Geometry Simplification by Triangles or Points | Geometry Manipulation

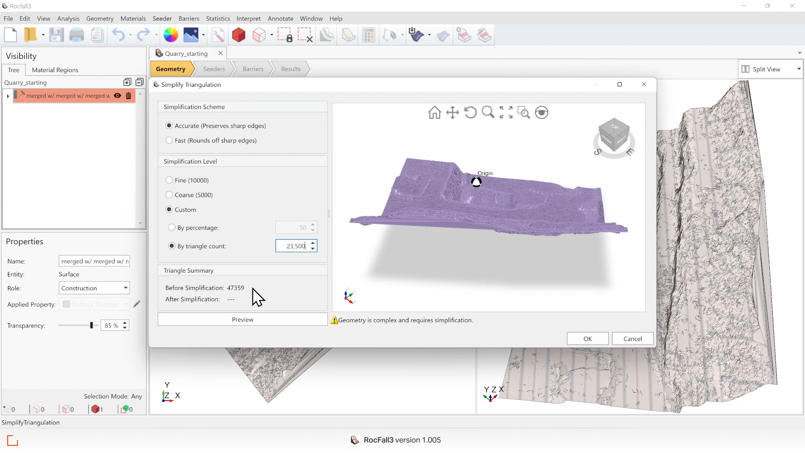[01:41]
So this is about 50% of the existing number of triangles. And in fact, it's recommended that you reduce by a maximum of 50% per iteration. So let's just click OK. And we're done simplifying by triangles. Let me undo to show you the other method. OK. So the second method for simplification is by points.
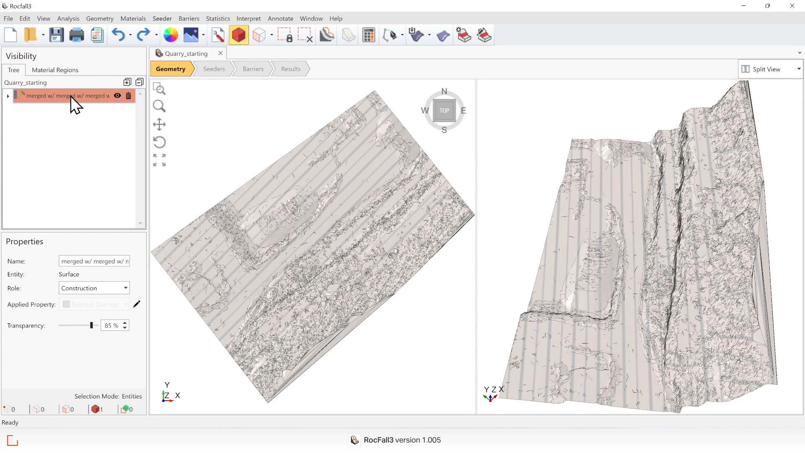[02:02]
We do this by selecting the slope, geometry, surface triangulation tools, then add surface from existing points, which takes you to a dialog that allows you to modify points.
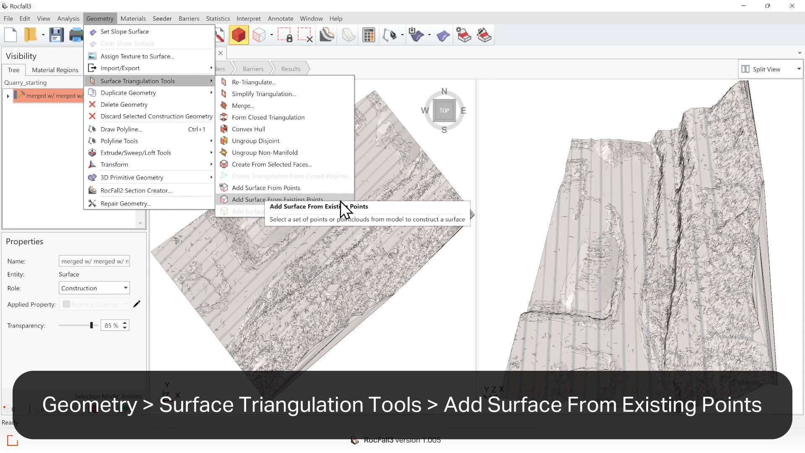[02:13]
OK. So here, you can see the list of vertices. You can also see the current number of points is about 24,000. And then, to simplify, make sure the simplification box is checked. The method by which points are eliminated from the slope is random sampling.
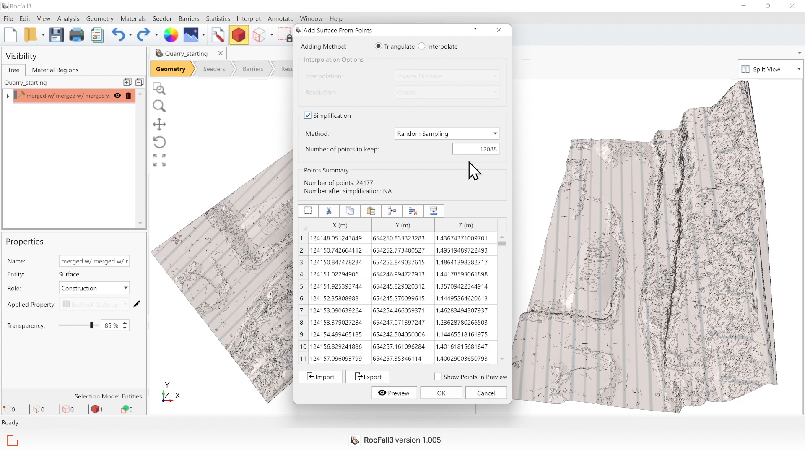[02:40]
And you can specify the number of points to keep. And 50% is a good rule of thumb. And let's click OK.